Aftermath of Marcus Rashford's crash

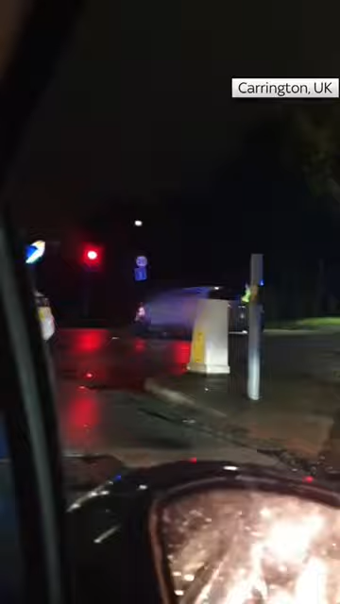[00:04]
No way, Rashford has crashed his car and taken the lamppost out completely.